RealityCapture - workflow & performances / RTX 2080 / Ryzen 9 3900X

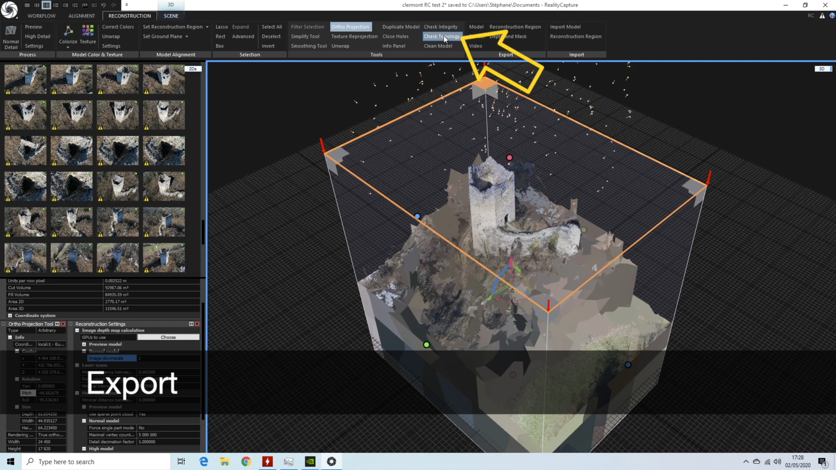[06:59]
un dernier contrôle concerne la validation de la typologie du modèle particulièrement utile si on veut
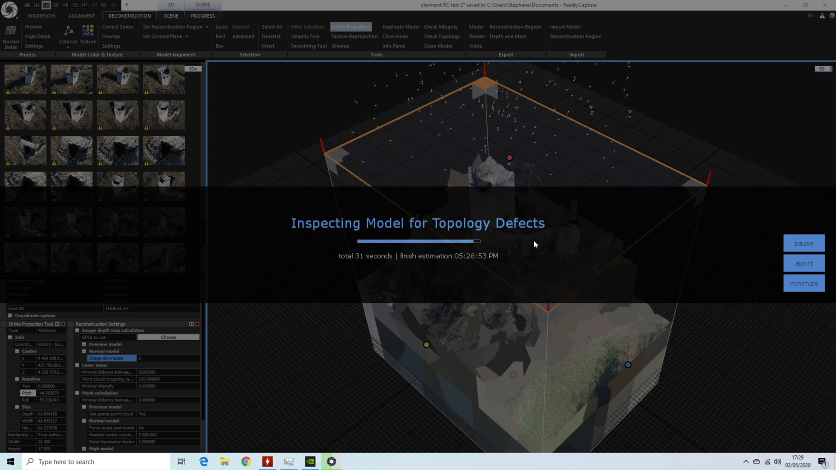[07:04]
créer un modèle en point OBJ pour impression 3D en particulier on
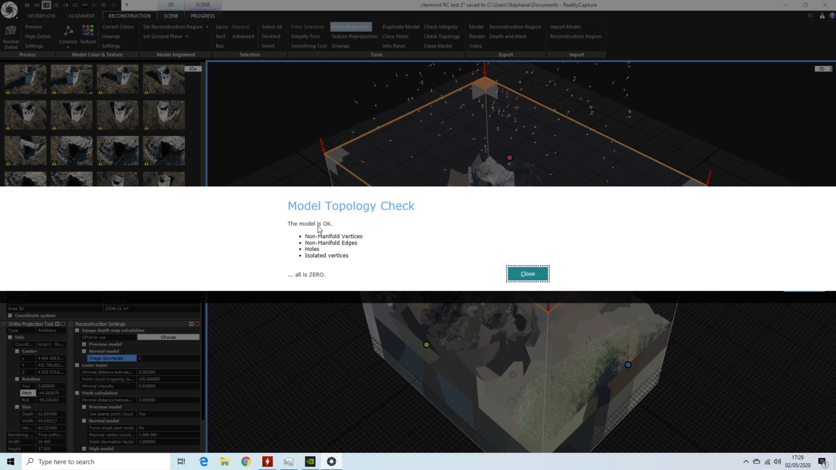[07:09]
vérifie l'absence de bord non ne l'est rien appelé également non manifold edge en anglais
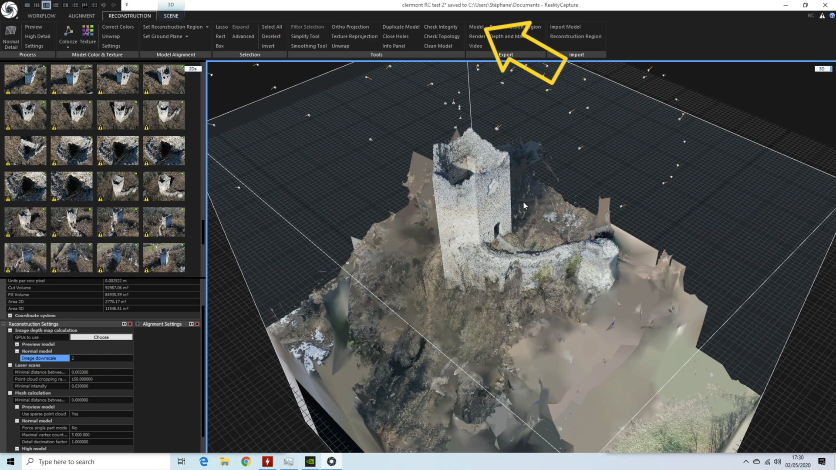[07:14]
ainsi le point OBJ est directement utilisable
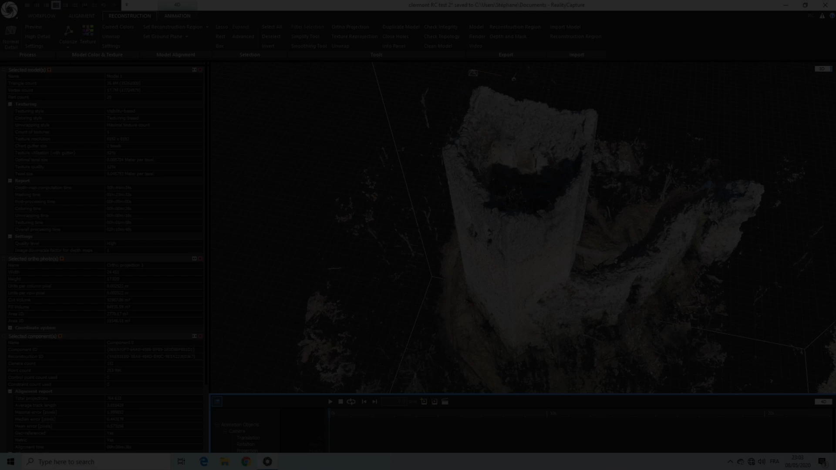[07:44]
je termine avec le rapport des données de calcul qui nous indique les temps de traitement et les paramètres qui ont été employés pour calculer le modèle très utile à
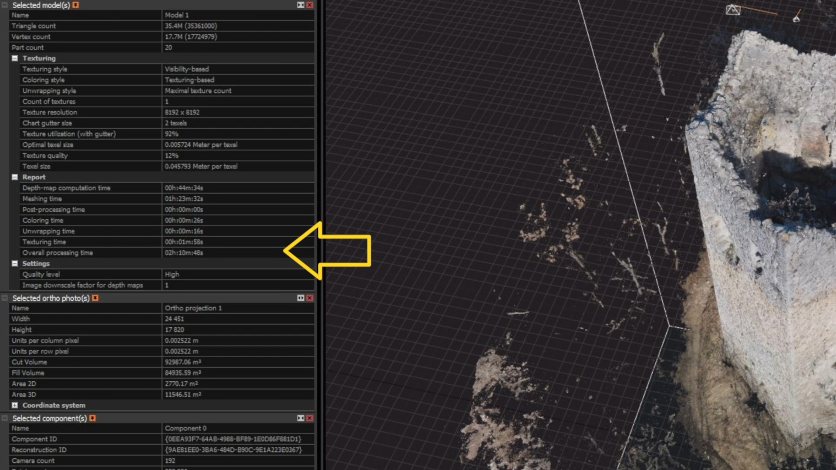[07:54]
posteriori j'espère que ce guide des principales fonctions de
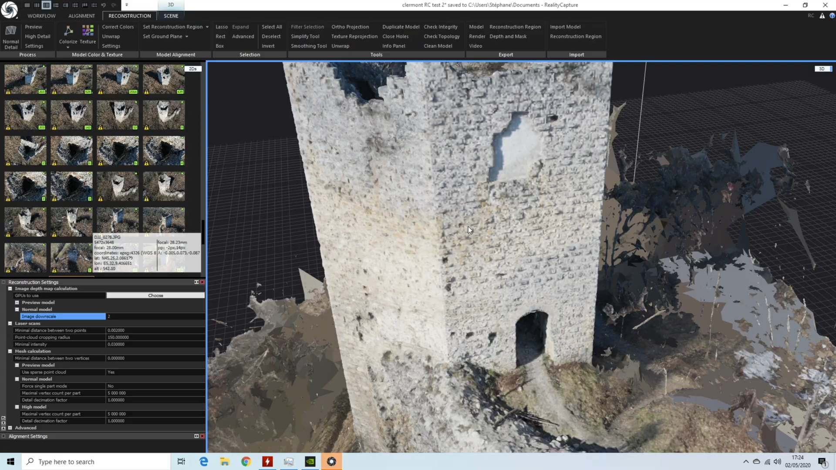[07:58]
Reality Capture vous aura